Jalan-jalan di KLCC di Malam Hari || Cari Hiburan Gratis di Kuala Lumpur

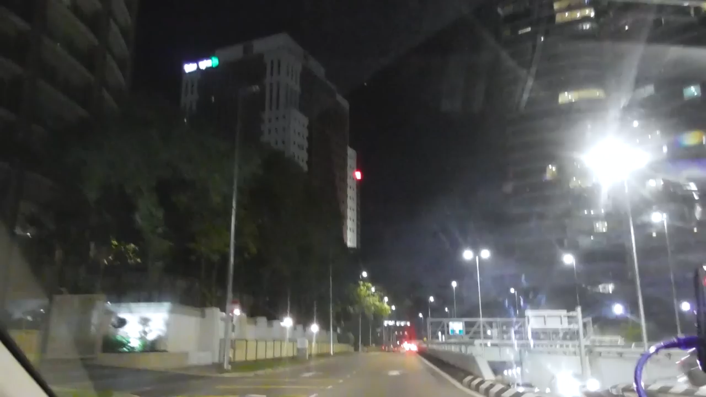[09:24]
Let's get started Drive sandwich And the buildings And the screens And stuff This is
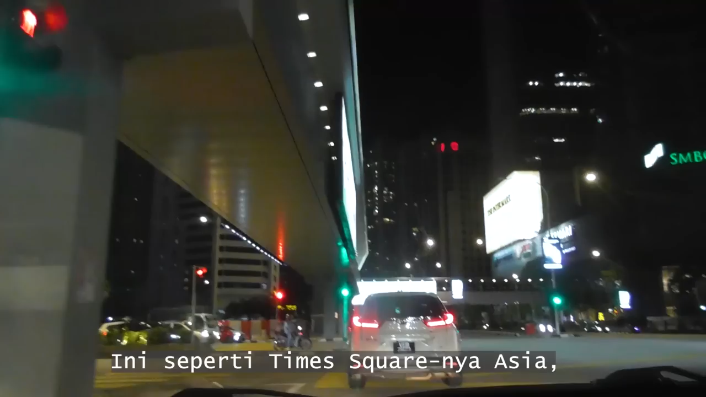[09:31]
like This is like Asian Times Square In real life We have to join Times Square Yeah Wow Subaru Tecnicly Back Wow,
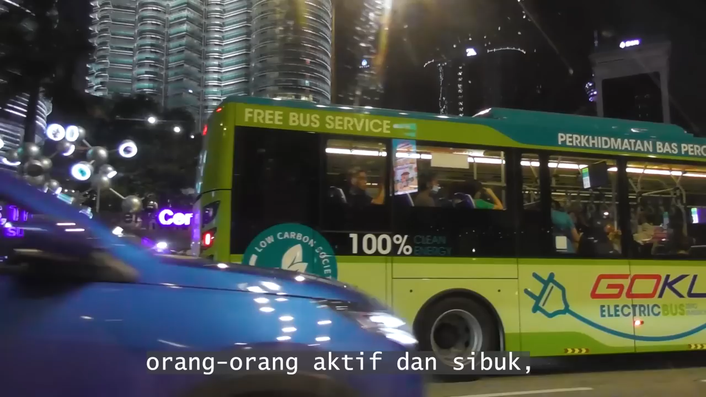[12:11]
be pretty hectic Stuff like that
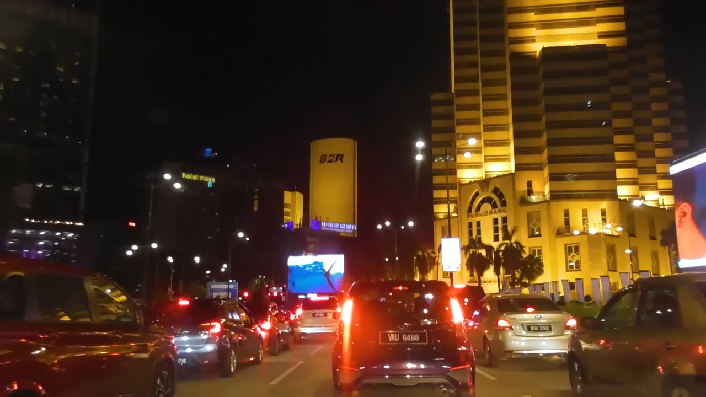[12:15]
Like Times Square Yep American Times Square Yep